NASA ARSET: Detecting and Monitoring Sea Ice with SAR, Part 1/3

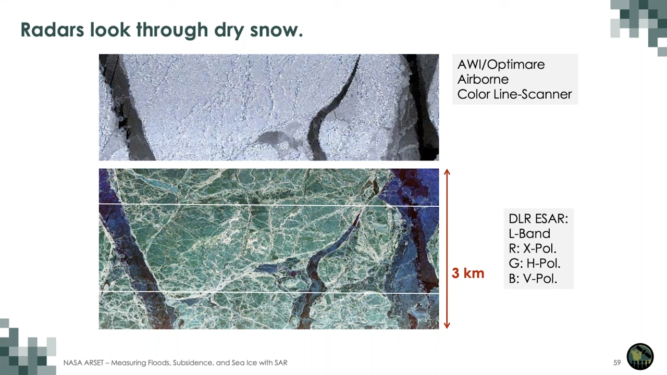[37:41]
Radar operated between L and X band looks through the dry snow and this is an advantage for many of our applications. But some we also have other KU bands where it may not do and we are using that for when we want to derive the ice thickness and so on. But that's for another lecture. But the snow is not always dry.
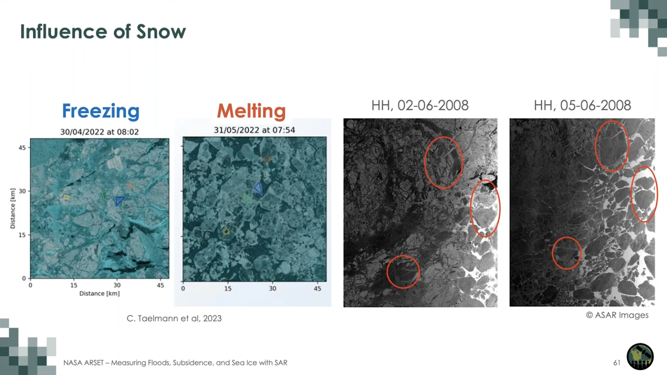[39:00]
And on the right you can also see two images very close in time but here the indication or the in the radar signature changes and indicated the surface has gotten wet. So all of these things we need to consider and how the sea ice affects the SAR imaging. But of course we have the SAR sensor itself where we have different polarizations.
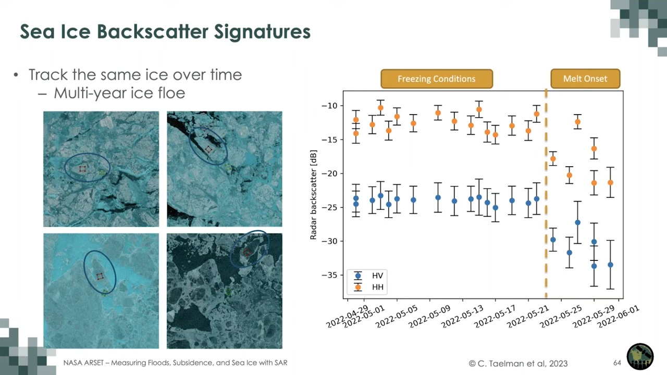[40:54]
We don't have that many changes. But we start seeing an obvious change when we go to the melt season. And we in this campaign here that we put out drifters. We didn't just put out one drifter but we put out many drifters. And we put them on different ice types.
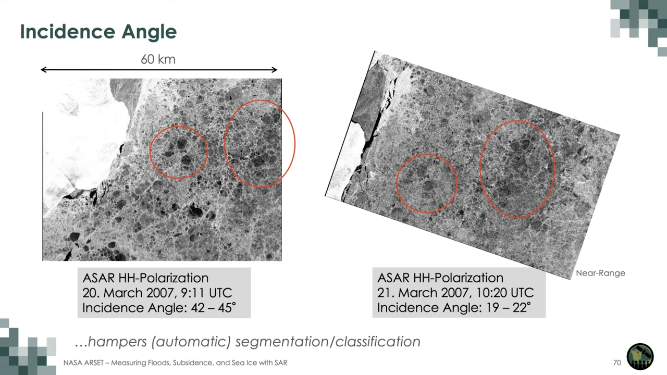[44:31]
So you can see that these values change quite a lot and any automatic classification needs to account for this and realize that it's the same ice type. We can address this once we know which sea ice type such as was done here.
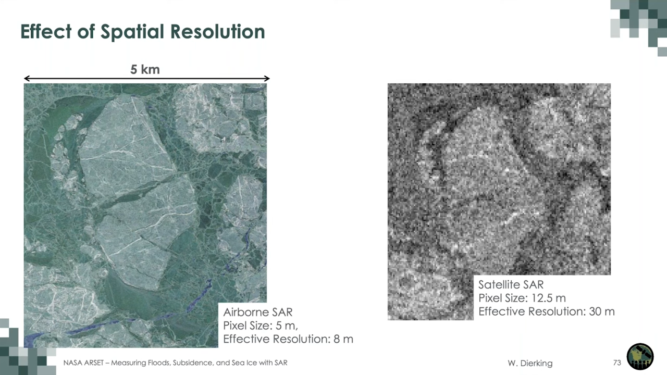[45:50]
But of course these airborne missions with a very high resolution they cover a much smaller area. So when we want to do operational ice monitoring we need to have a balance between coverage and resolution and here we can also see an image from the frame straight. Remember this is the fastest flowing sea ice drift and we need to have them very close in time. Here is a time difference of about one hour which means that things have moved and they're not lying exactly how they were before.
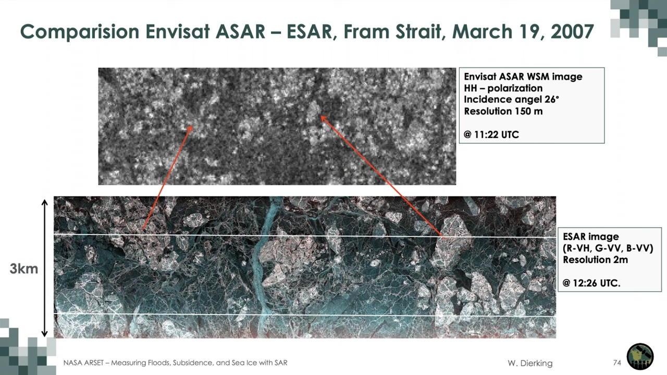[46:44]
But we can still observe quite a lot of the flows clearly and the more deformed sea ice flows have clearly high bracket schedule signature in both images and the level smoother thinner ice is clearly recognizable as the darker areas. And we have used information from such campaigns to help us interpret more what we can see in the satellite SAR images. And frequency.
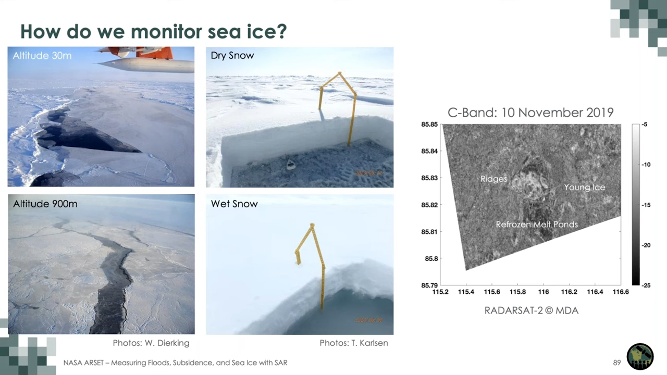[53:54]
We account for the snow and we use this information that we've learned and take that towards the SAR images where we can then identify ridges, young eyes and re-frost and melt ponds. And over time we take a whole range of all the available
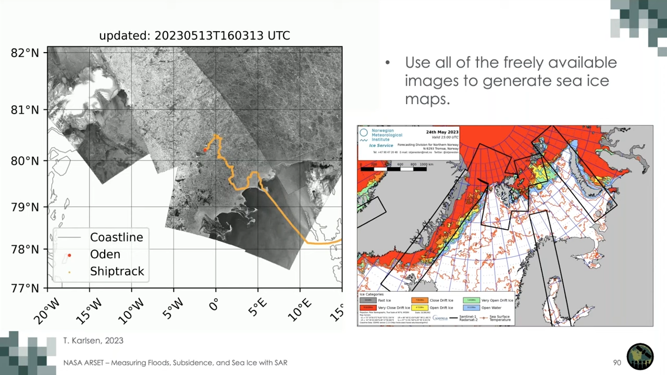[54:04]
SAR images within Reason and we use them to produce these sea ice maps.
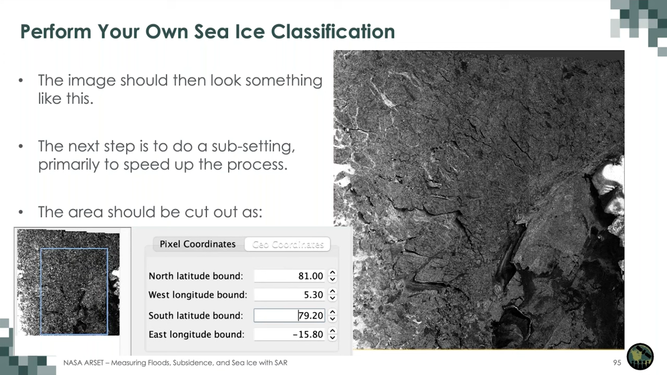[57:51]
So I have proposed here an area that you can cut out. This removes the fast ice area which is a little bit challenging for any CS classification as well.
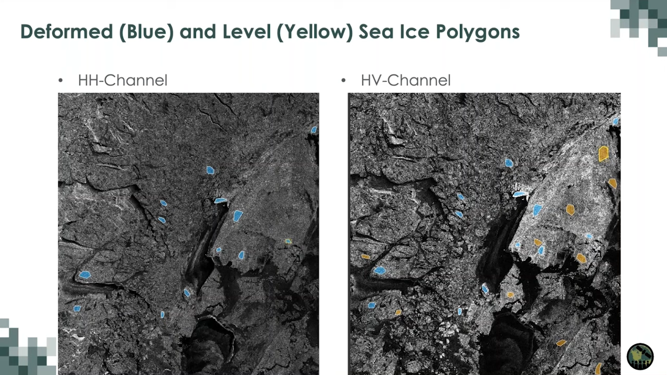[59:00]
So you shouldn't just collect ruies within one small range but you need to spread them out a bit. So here I identified some deformed ice areas and also some level ice areas. And furthermore I then continued to do some young ice pink areas here and some open water areas. Part of the reason we know they are open water areas is also we looked at the time series of Sentinel-1 images over this area and we can see that the ice there has moved.
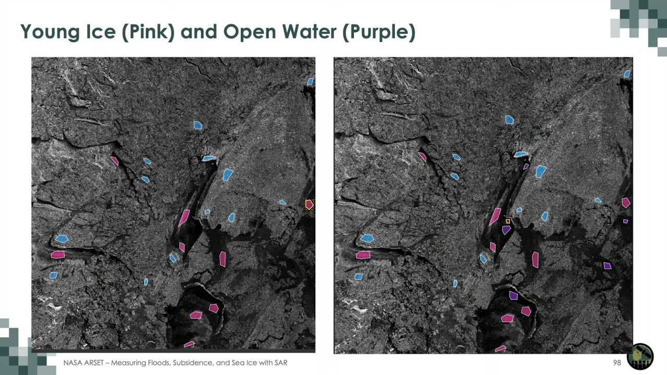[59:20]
So we know that the area where we now have open water did not have any or the ice moved away from there in the last day. You can then set up your random forest.